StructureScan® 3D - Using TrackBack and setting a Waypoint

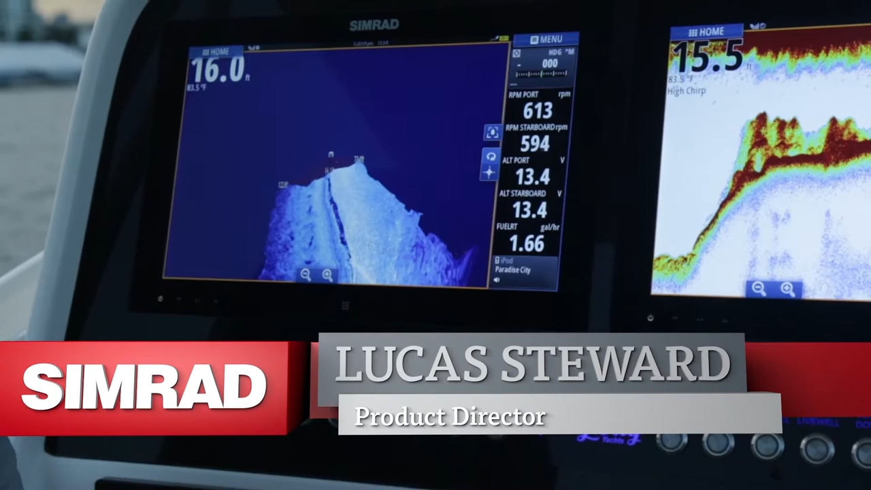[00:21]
With any of our Simrad sonar views, we always give you the ability to track back in history, to mark a waypoint, or to go to cursor.
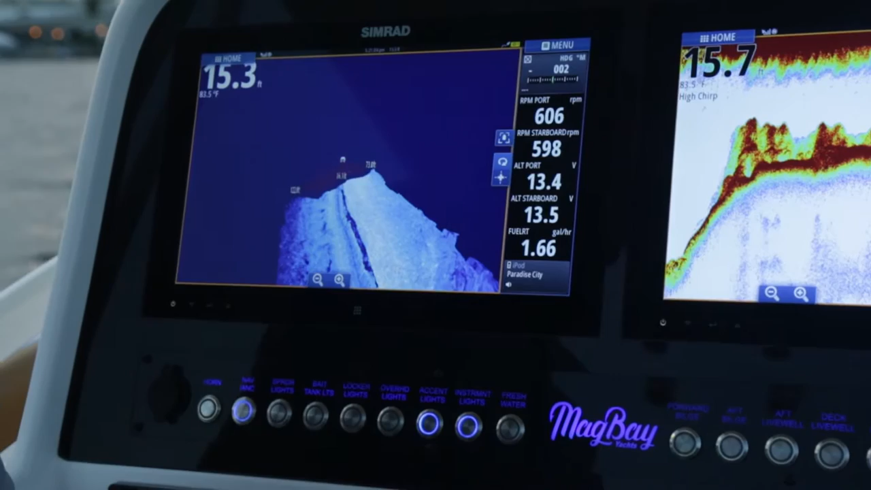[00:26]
Structure Scan 3D is no different. So it's real easy.
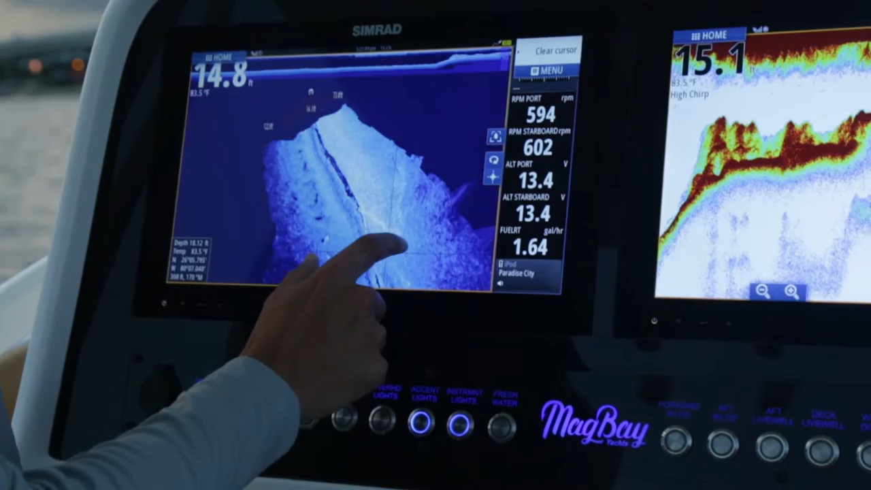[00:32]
You go to your cursor mode, now you can move around on the 3D, or you can use the track back bar and rewind back quickly to find the spot you want to fish.
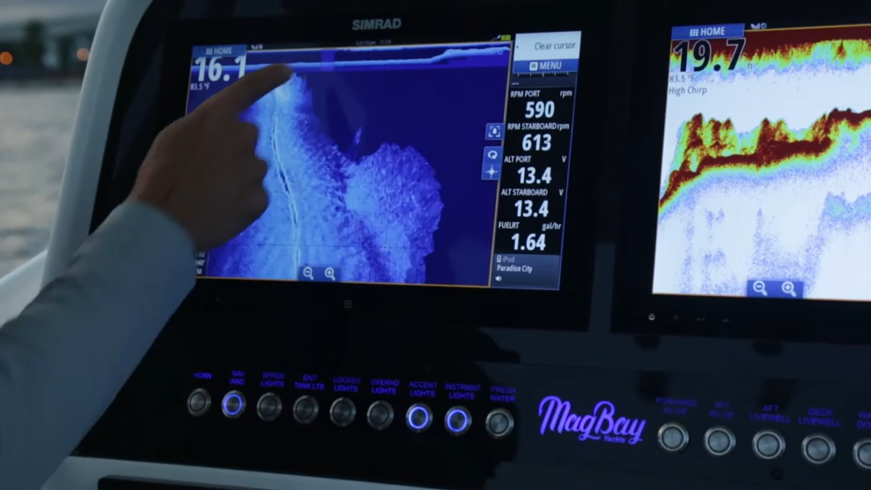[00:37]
Anywhere you touch on the screen, it tells you the depth of that spot along with the GPS coordinates.
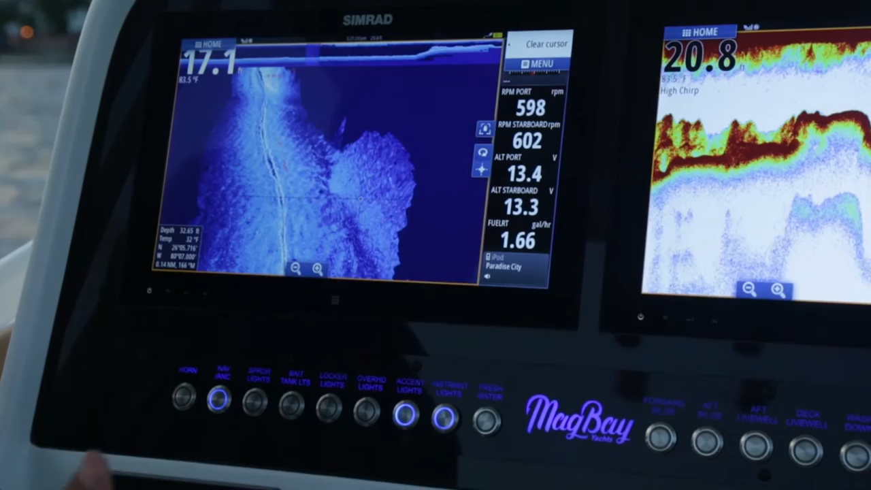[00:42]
Now I can go into my menu, I can go to cursor, I can mark that waypoint.
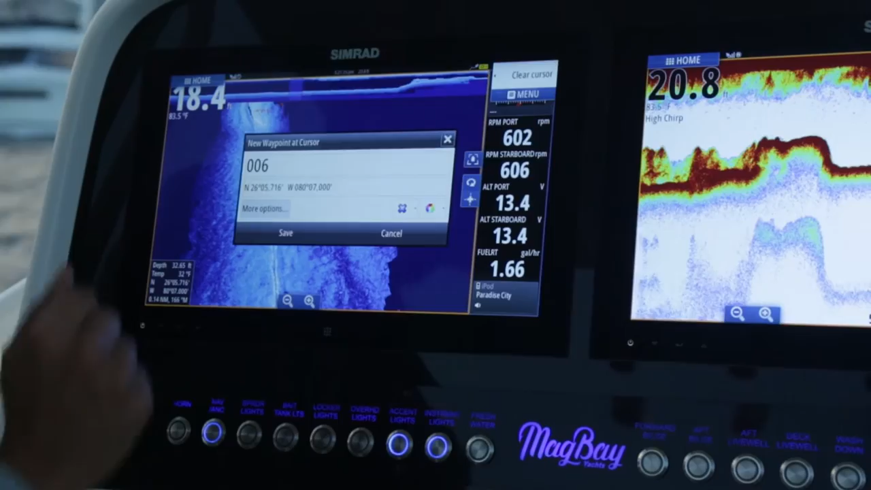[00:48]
Very simple, fast, easy to use. Device. No.